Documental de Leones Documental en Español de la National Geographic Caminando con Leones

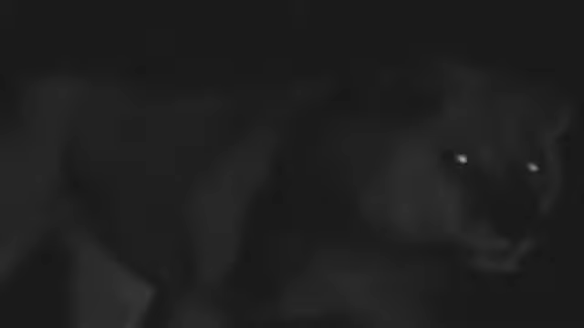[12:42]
así que utilizamos luz infrarroja que los leones no pueden ver y nosotros tampoco.
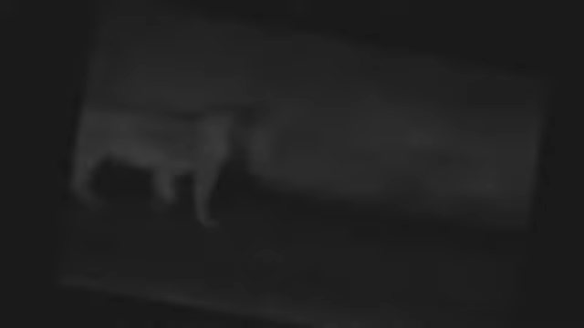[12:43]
No podemos ver nada excepto lo que se ve a través de nuestra cámara infrarroja.
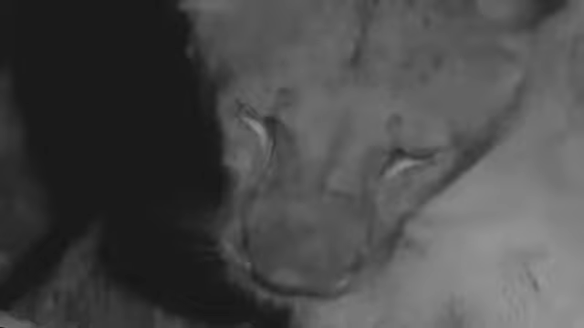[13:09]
Esta noche la manada está alimentándose de otro búfalo víctima.
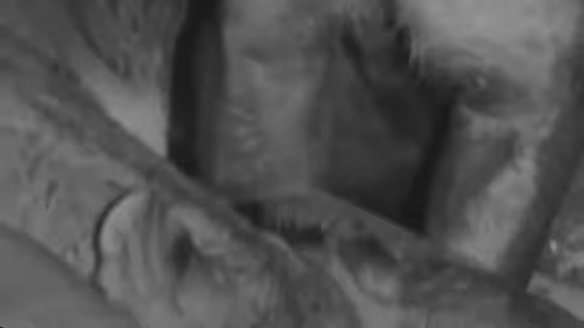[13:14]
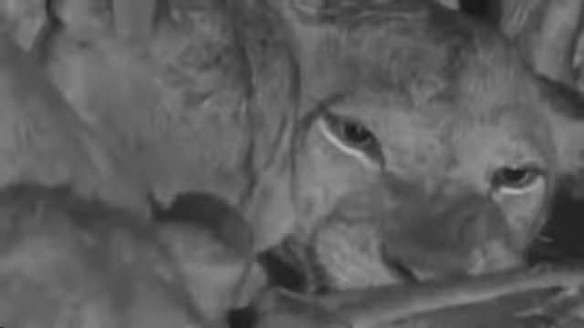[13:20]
Alimentarse resulta algo incómodo, tiene tanto de rugidos como de comida y su escena está a punto de ser interrumpida.
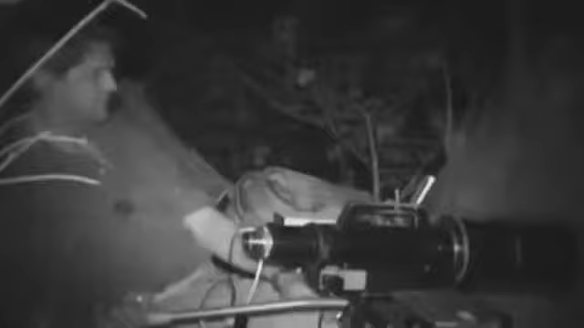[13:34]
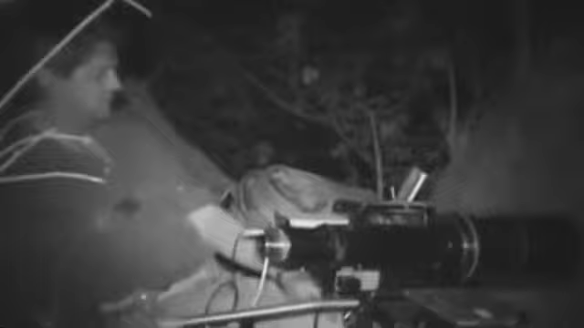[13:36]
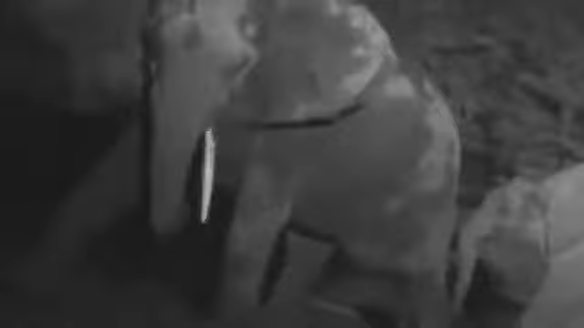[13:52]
Las protectoras hembras se arremolinan alrededor de sus bebés.
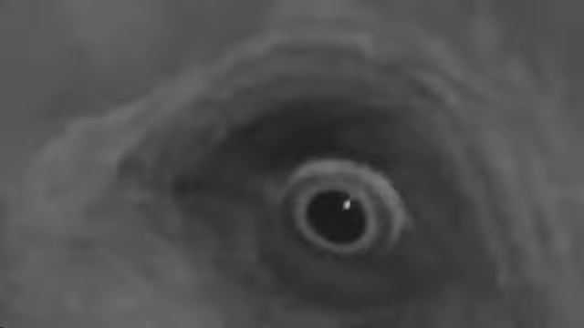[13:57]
Los gigantescos adultos tienen poco que temer a los leones, pero los grandes felinos son los mayores depredadores de las crías de elefante.
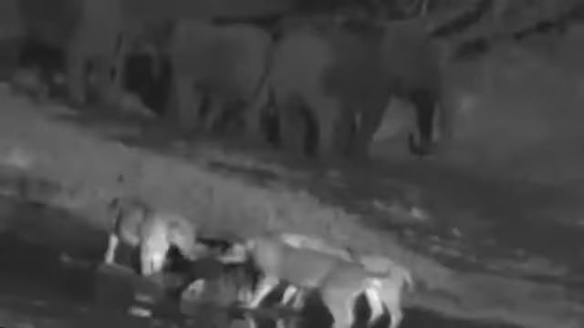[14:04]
Y un viejo antagonismo pervive entre las dos especies. Empieza un duelo psicológico. Los elefantes parecen furiosos por la proximidad de los leones.
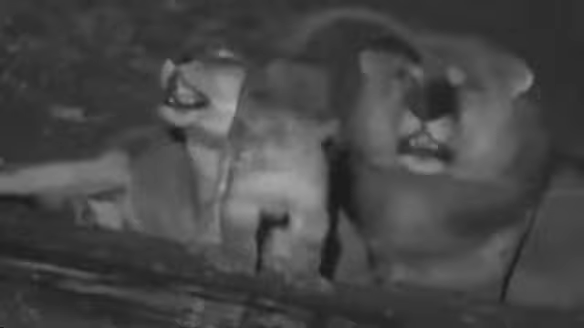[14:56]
Como si no aceptaran su derrota, Farai, Mrs. Hunter y Cabingo anuncian ruidosamente que ellos son aún los legítimos reyes de los animales.
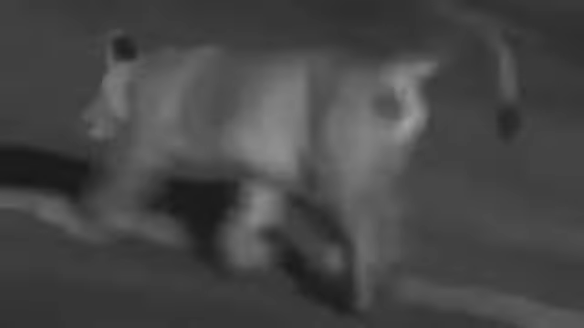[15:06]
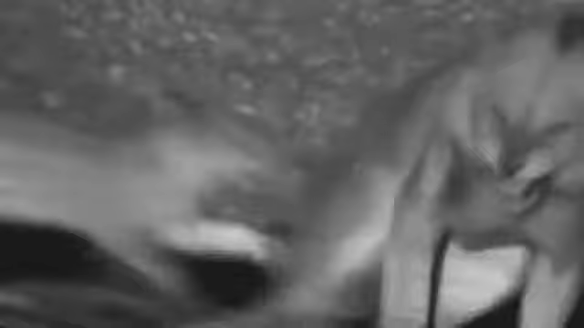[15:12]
Los adultos de la manada son sumamente tolerantes con Farai. Dispensan sus travesuras con poco más que un rugido o dos.
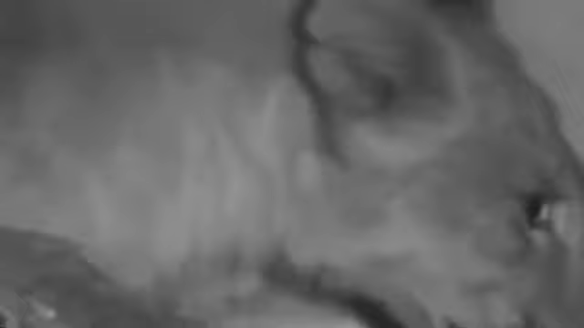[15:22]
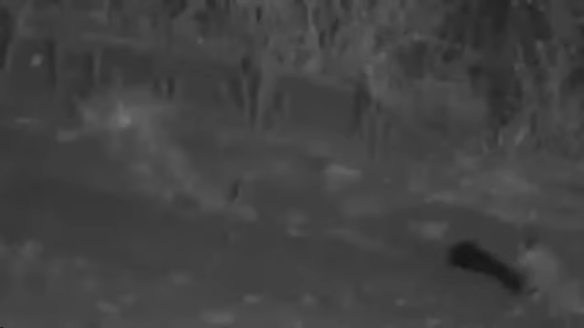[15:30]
Aparecen ahora los voraces cachorros que succionan con avidez.
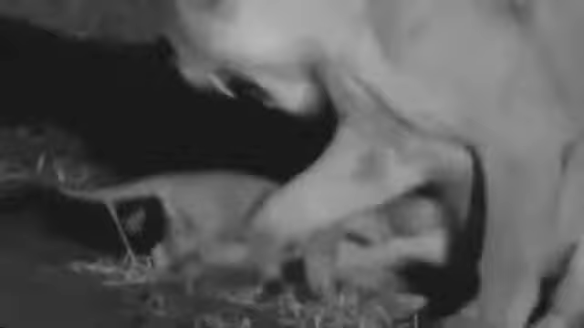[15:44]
Finalmente, las hembras deciden que ya es suficiente.
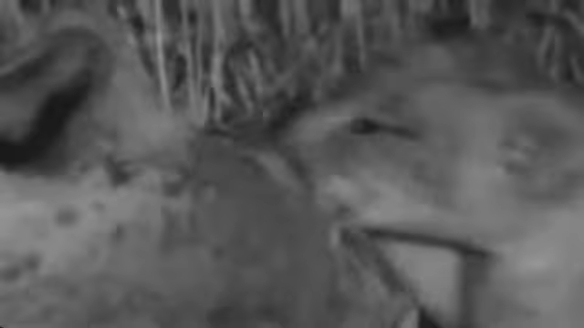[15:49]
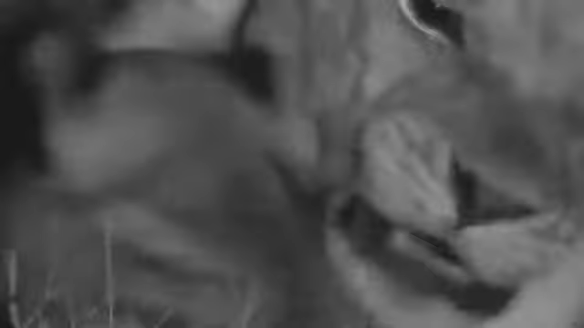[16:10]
Ahora todos están hartos y soñolientos.
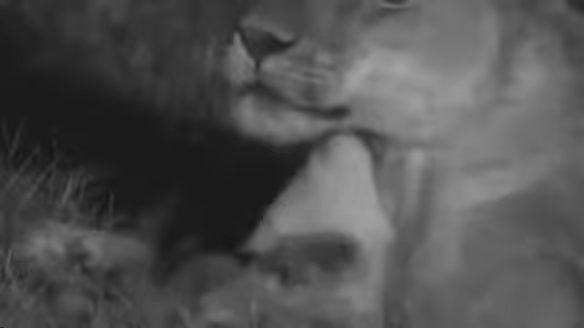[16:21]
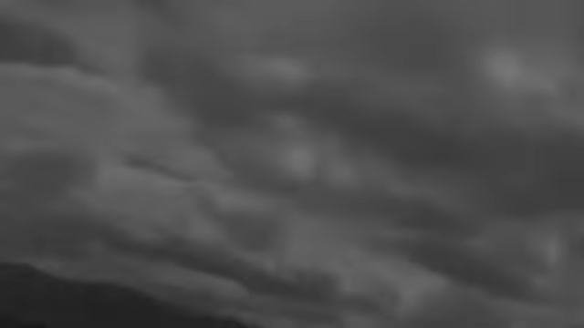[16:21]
Pero el ruido de truenos interrumpe el ensueño de los leones. Esta noche tranquila y fresca va a suscitar un violento cambio. La humedad que traen los vientos desde el norte anuncia el final de la larga y calurosa temporada seca.
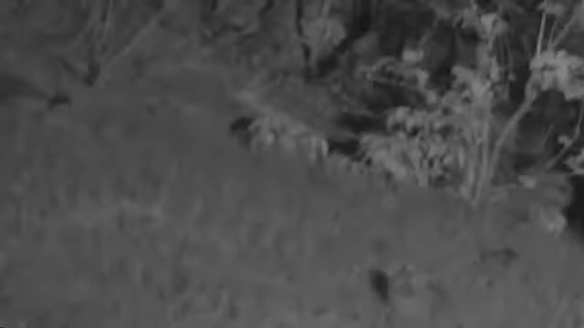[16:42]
Es hora de resguardar a Shumba y a sus primas en su escondrijo.